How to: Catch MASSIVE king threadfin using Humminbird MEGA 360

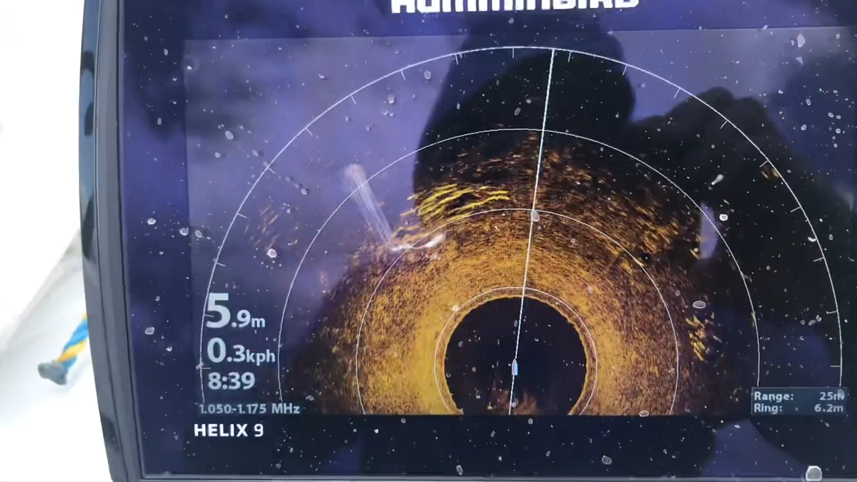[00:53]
On screen: depth 5.9 m
Oh, I've got a bit of glare. Look at that. There's a few patches.
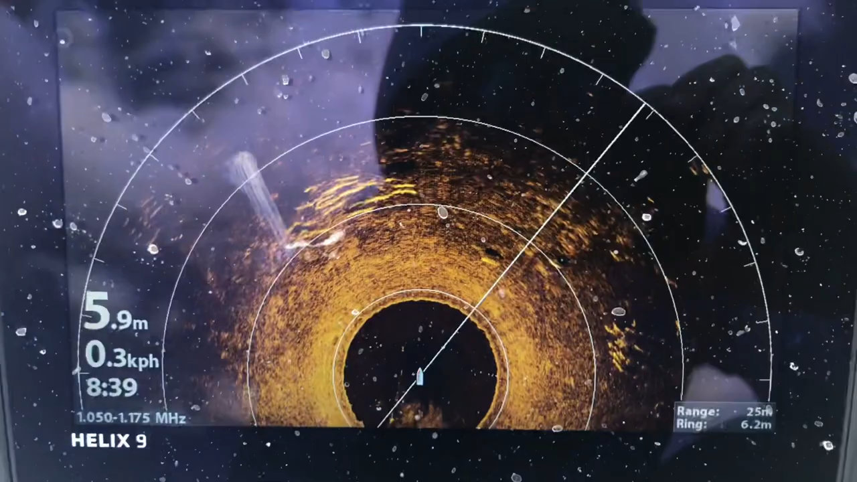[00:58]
On screen: depth 5.9 m
Some out to the right. Another good patch there.
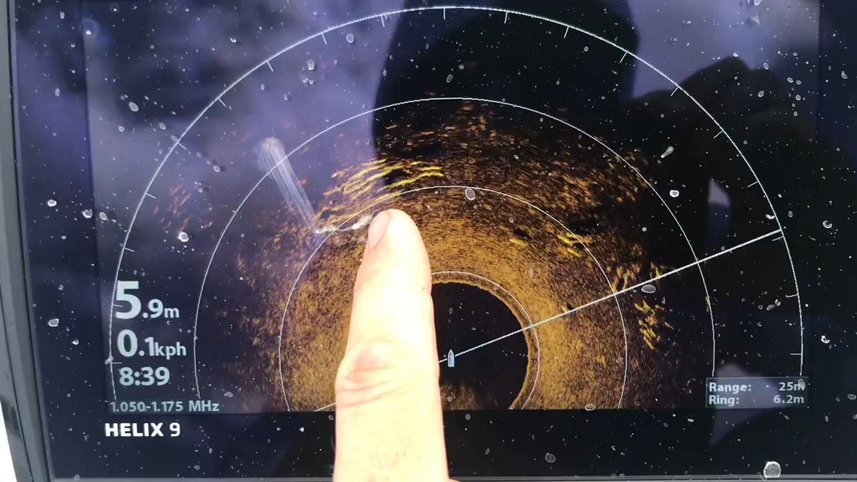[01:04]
On screen: depth 5.9 m
Already got one at 1350 I think, so nice.
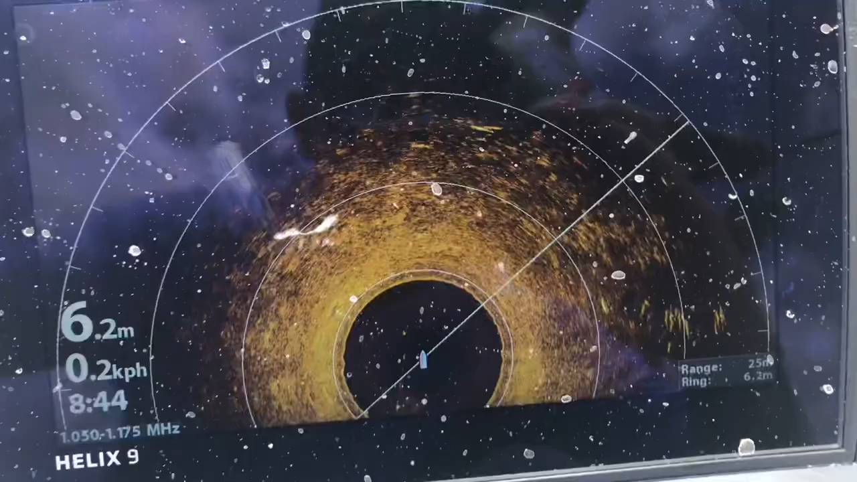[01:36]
On screen: depth 6.2 m
There's a crapple over the screen there at the moment, but still a few there. A few out of the side.
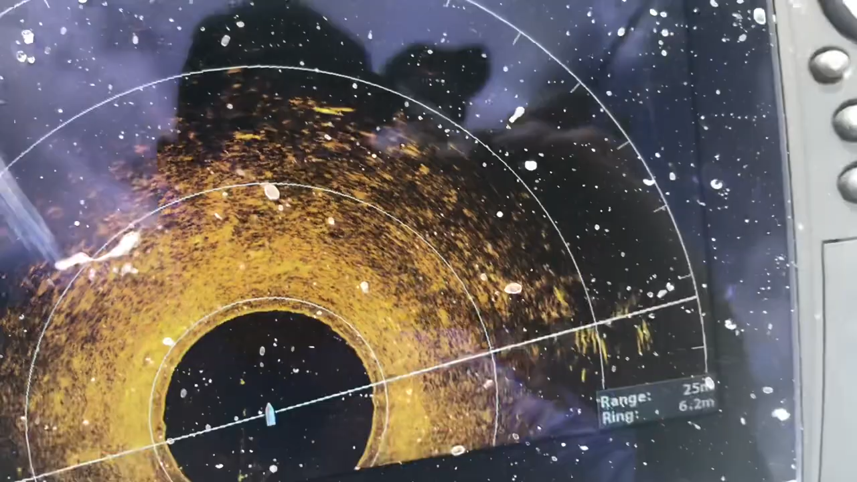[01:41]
Looking good. This hooked fish, by the looks of it, scattered them.